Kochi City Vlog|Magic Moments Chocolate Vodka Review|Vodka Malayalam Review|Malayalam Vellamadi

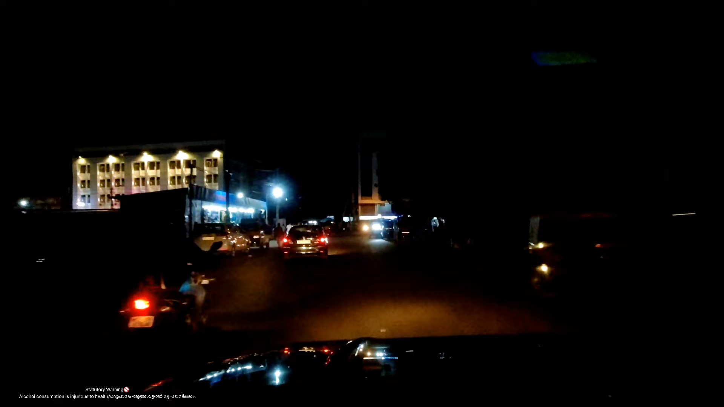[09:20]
ഈ റോഡൊക്കെ കാണുമ്പോൾ നിങ്ങൾക്ക് എല്ലാവർക്കും മനസ്സിലാവും നമ്മൾ സ്ഥിരം കിടന്ന് കറങ്ങുന്നു. ഇവിടെ നമ്മുടെ ബാർ ഉണ്ട്.